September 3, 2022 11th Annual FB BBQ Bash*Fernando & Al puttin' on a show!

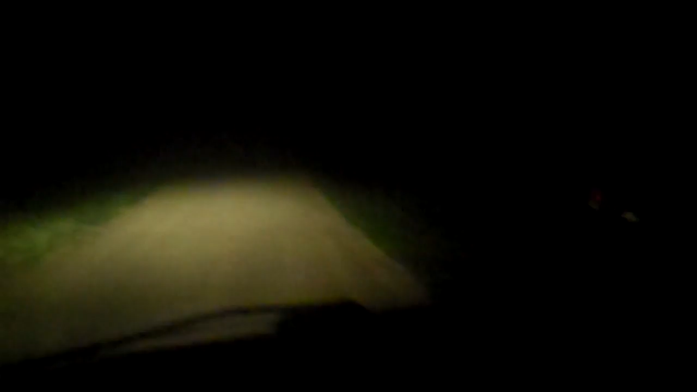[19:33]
Here we go. 12th annual history. Check out that moon right over Manor Motel.